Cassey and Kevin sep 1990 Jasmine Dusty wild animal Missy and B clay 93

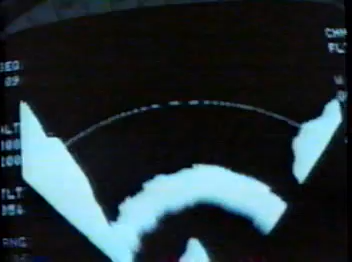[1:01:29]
night all-weather automatic terrain following at any chosen height above the ground.